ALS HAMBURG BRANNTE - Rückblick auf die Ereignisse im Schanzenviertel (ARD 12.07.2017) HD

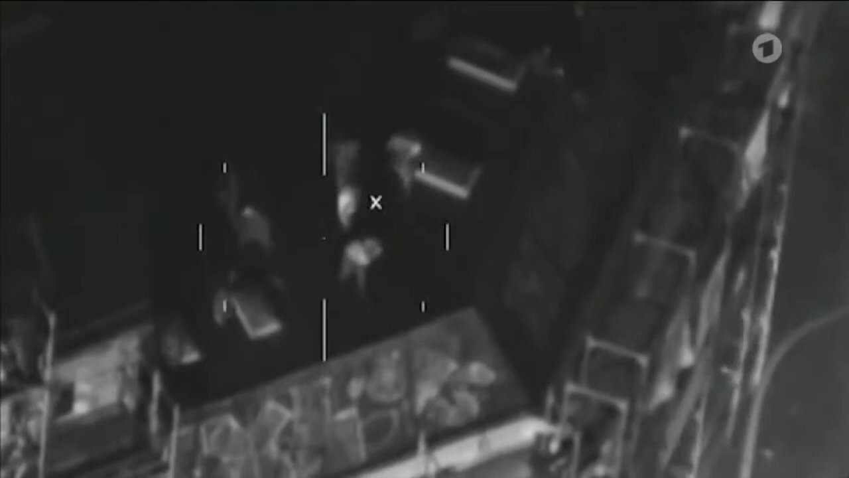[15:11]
Die Aufnahmen zeigen, wie Personen auf dem Dach des eingerüsteten Hauses Steine auf die vorrückenden Beamten werfen. Einer der Gewalttäter zündet einen Gegenstand und wirft ihn auf einen der Wasserwerfer.
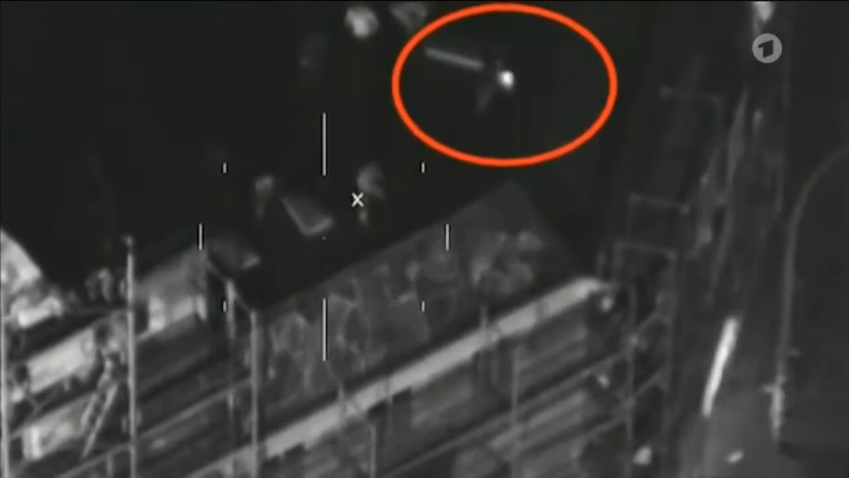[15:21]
Die Polizei sagt, es habe sich um einen Brandsatz gehandelt.
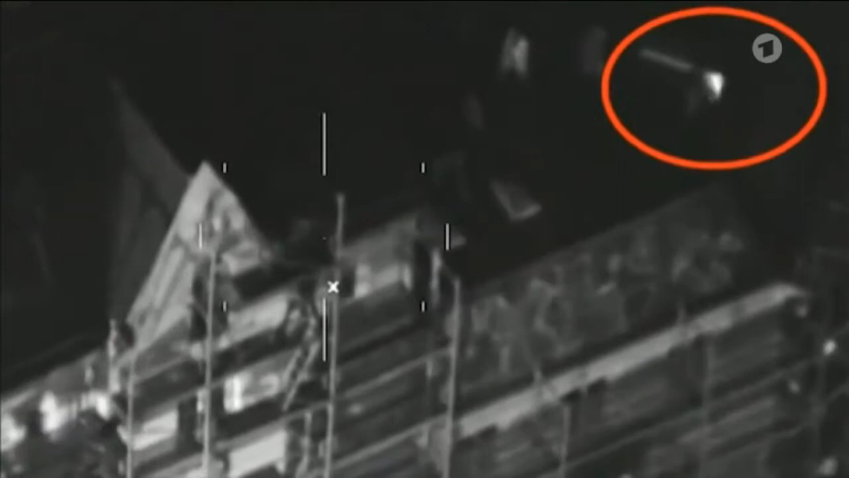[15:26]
Womöglich ist es aber auch nur ein Böller.